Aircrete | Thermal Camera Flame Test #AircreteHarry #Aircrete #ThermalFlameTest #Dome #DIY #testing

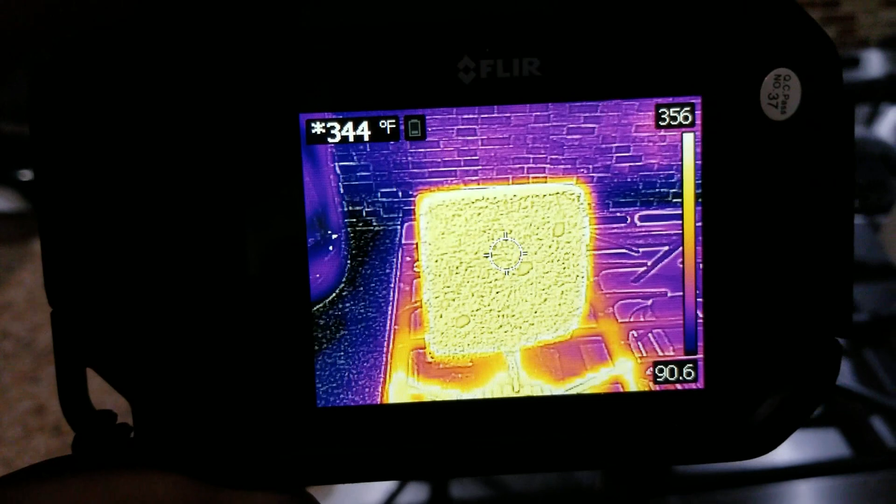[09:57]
On screen: spot 344°F
and so from the bottom it's reading 344 degrees which I think is the max that this
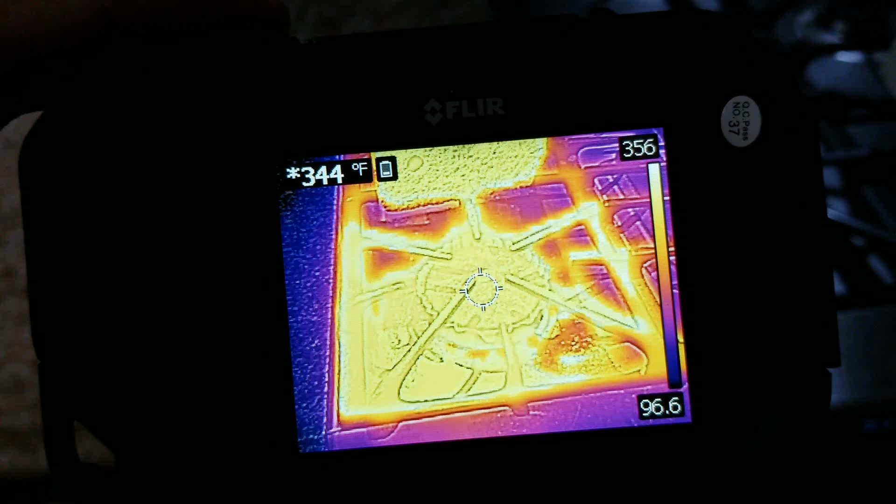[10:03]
On screen: spot 344°F
flare thermal imaging can read yeah that seems to be max oh 356
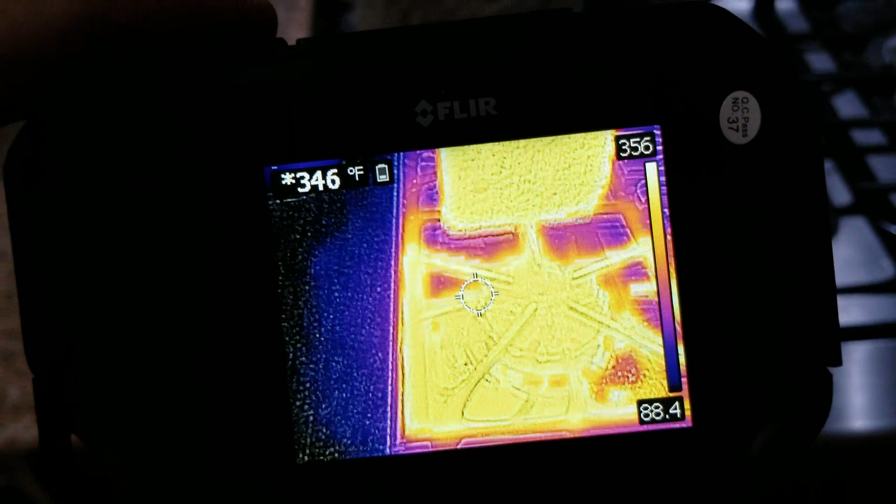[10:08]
On screen: spot 346°F
let's see okay well anyway I mean that's hot enough
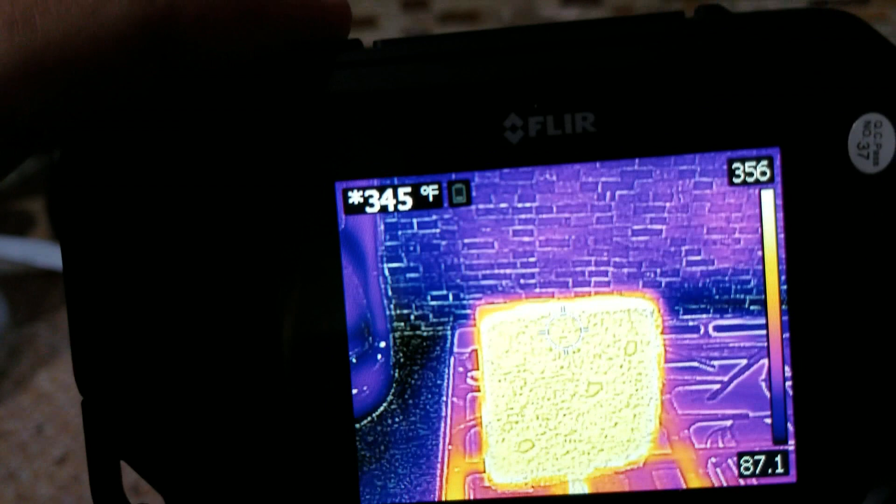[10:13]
On screen: spot 345°F
let's look out from the side so it's reading
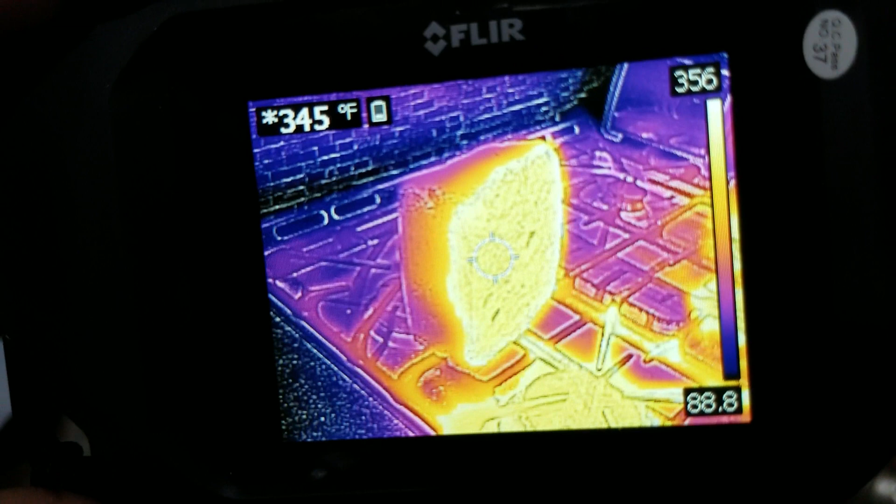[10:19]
On screen: spot 345°F
345 degrees I mean that's crazy hot
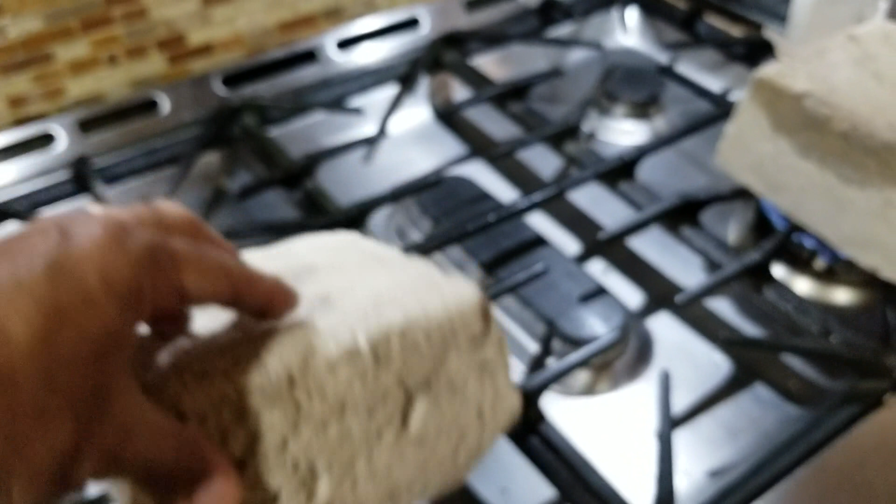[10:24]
so I'm gonna put this back down and obviously I'm touching it you know I wouldn't touch the bottom part but
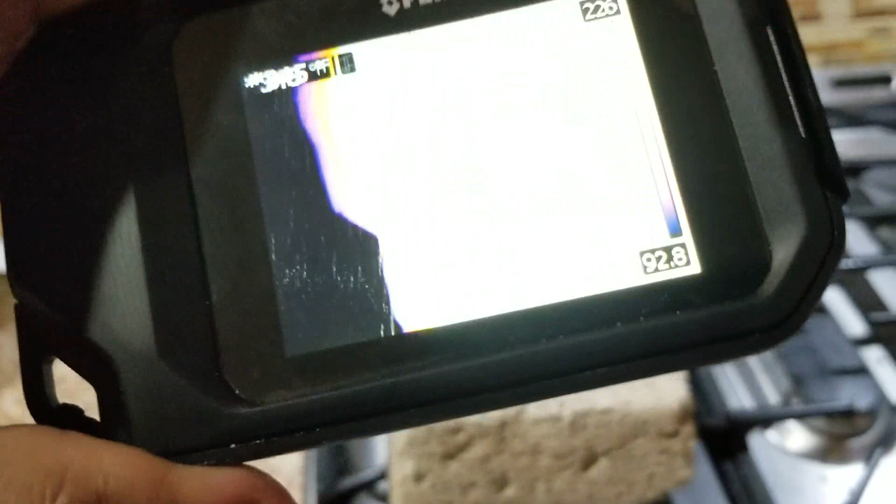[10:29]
the top part you can touch it's only
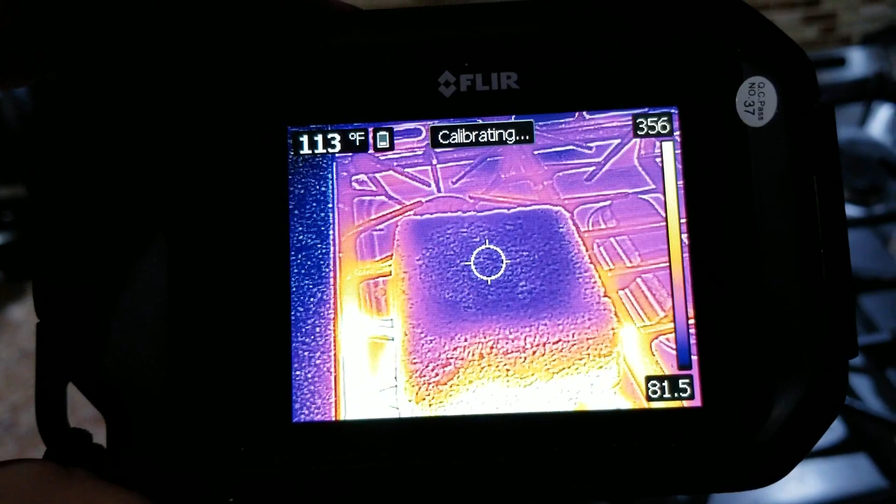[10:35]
On screen: spot 113°F
113 degrees there in the center see
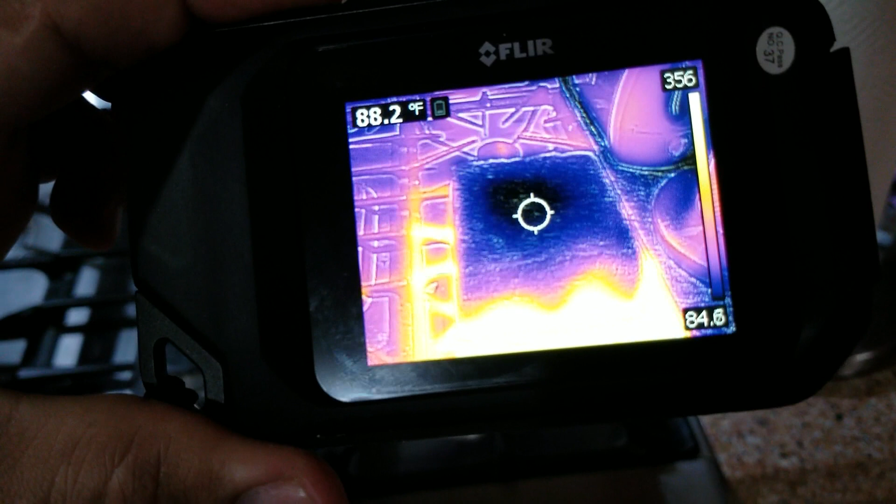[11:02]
On screen: spot 88.2°F
there 85 degrees and if I move over a little bam
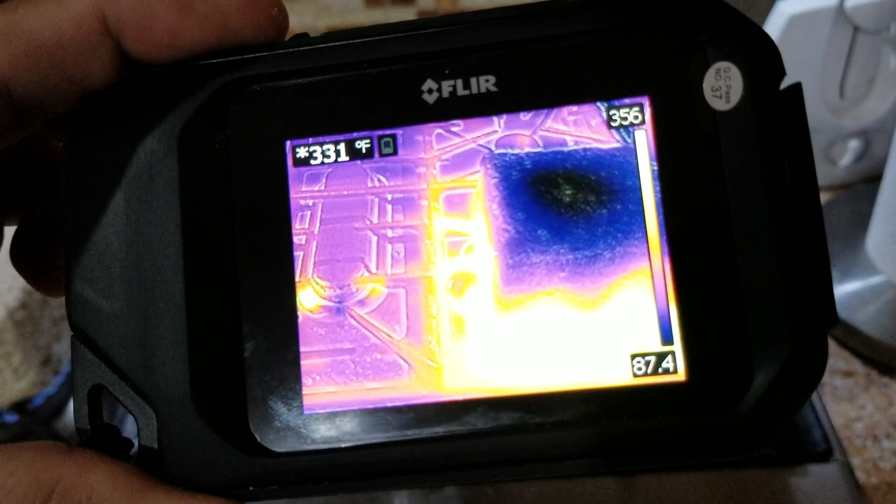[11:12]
On screen: spot 331°F
356 we sorted for a second 351 I mean that's really good and this is about 4 inches thick
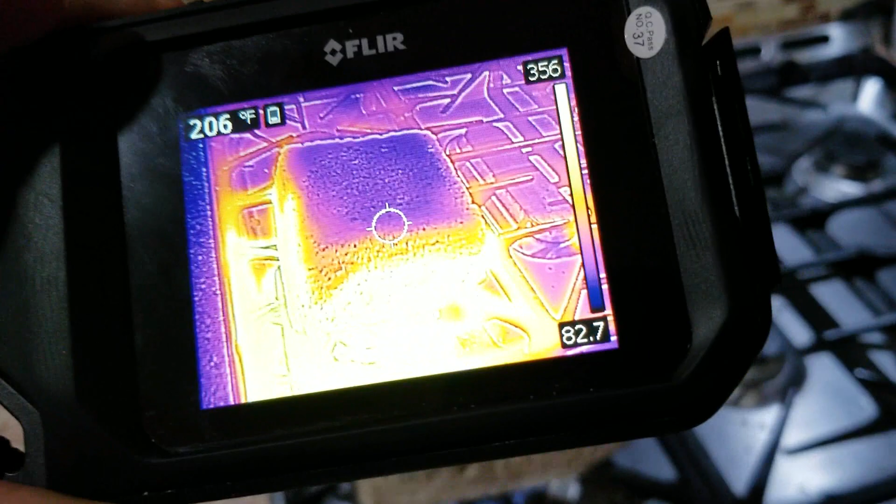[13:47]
On screen: spot 206°F
and here's the top one more time
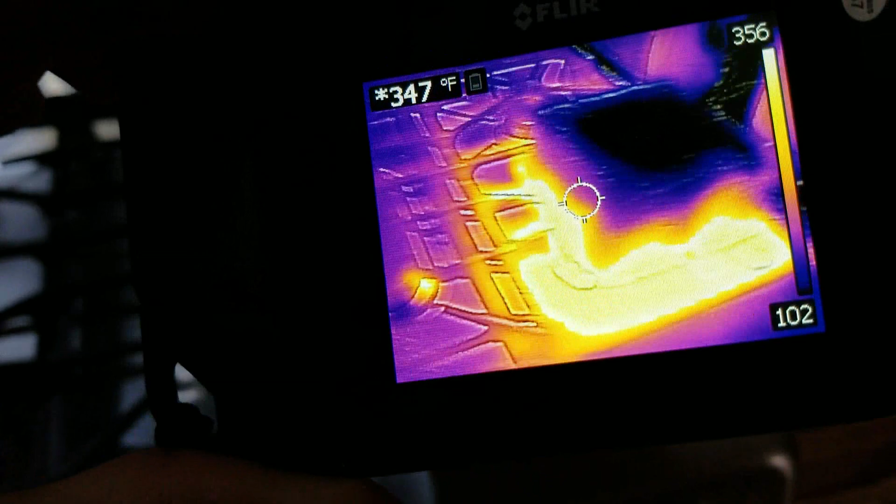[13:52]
On screen: spot 347°F
let me flip this one over too for you so this one again is reading 96 degrees now and again one more time I don't believe
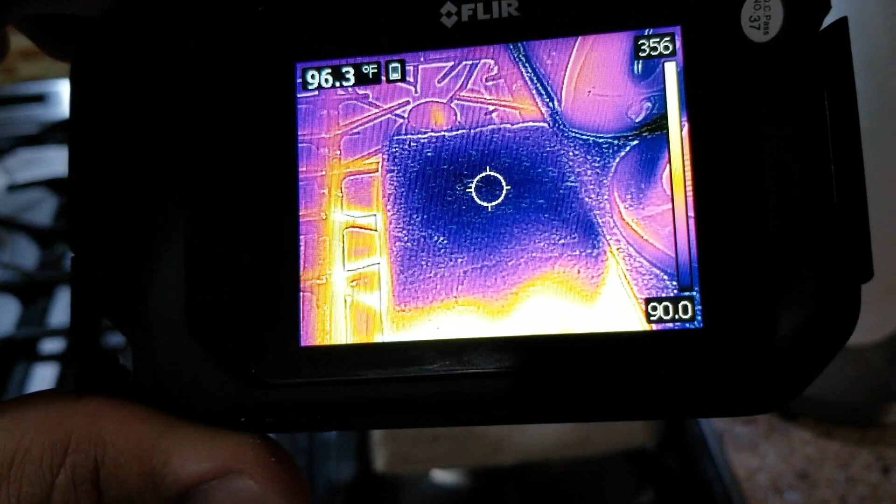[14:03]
On screen: spot 96.3°F
this would have even increased that much if the sample were completely dry
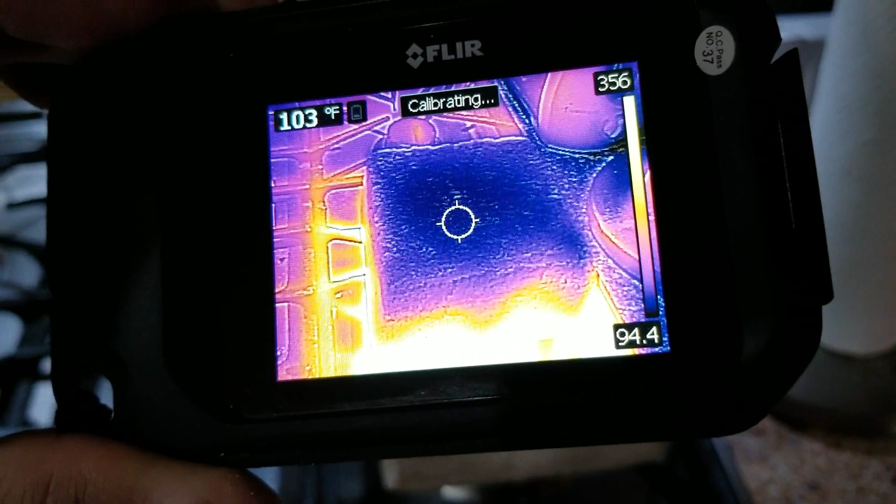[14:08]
On screen: spot 103°F
the heat coming up the sides are heating up the water that was still on here from it being outside
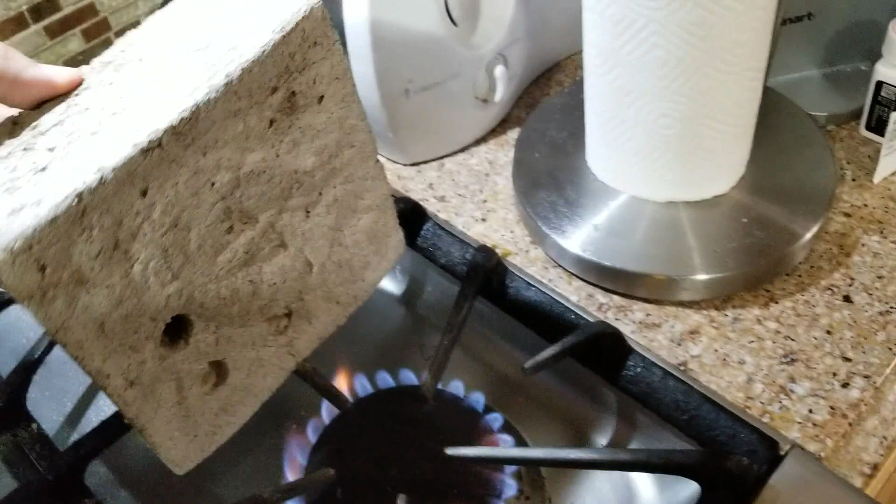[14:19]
so you can see these are the samples that I made and dipped my other test
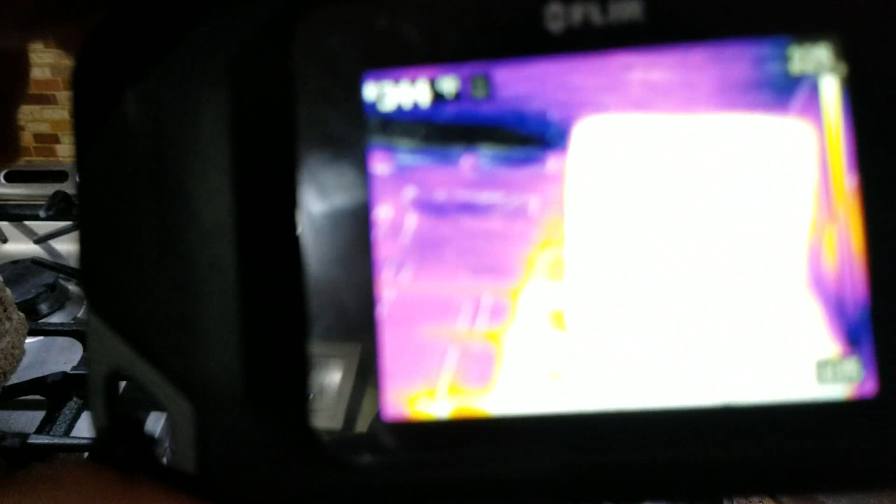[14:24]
with yeah so he's reading
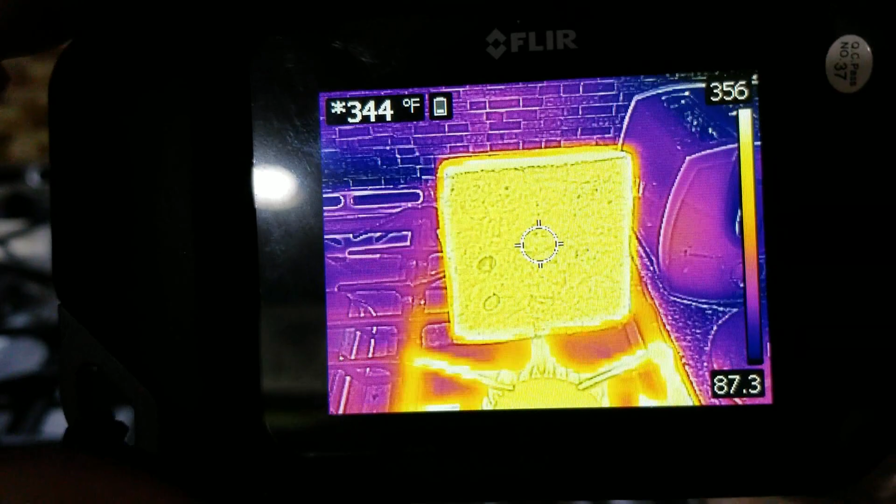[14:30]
On screen: spot 344°F
344 degrees I think that's close to the max 350
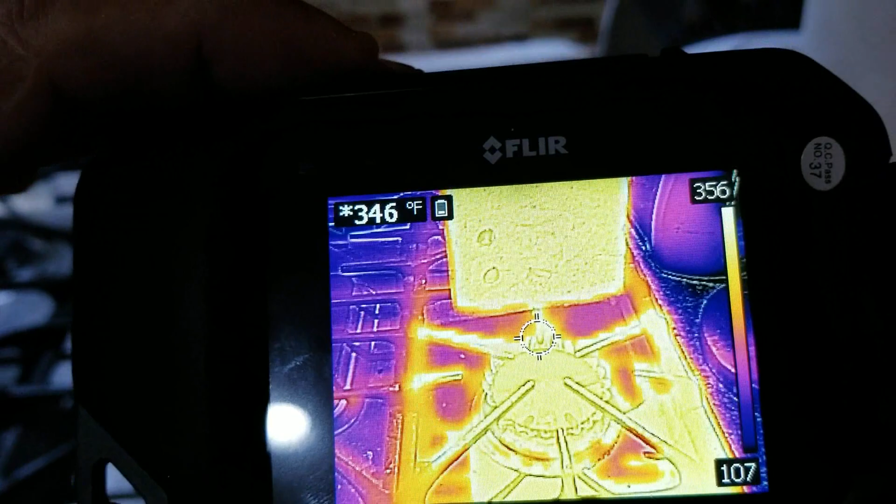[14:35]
On screen: spot 346°F
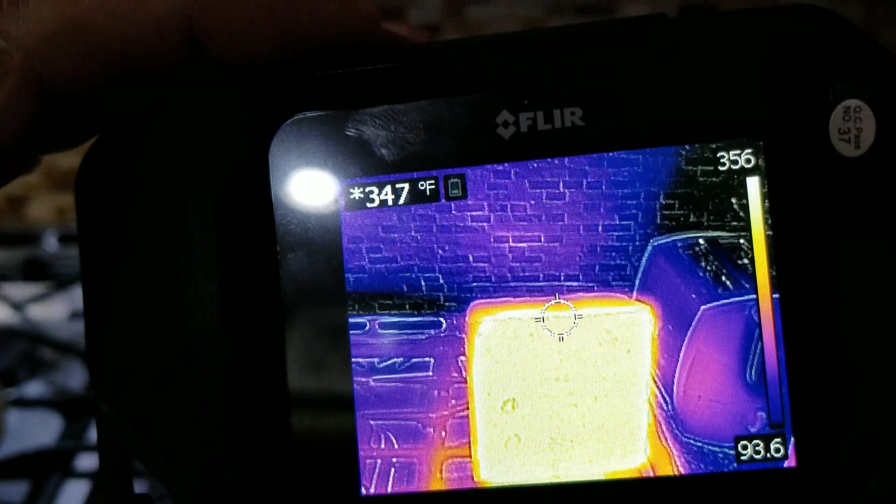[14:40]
On screen: spot 347°F
yeah and again I wouldn't touch that side but up here no problem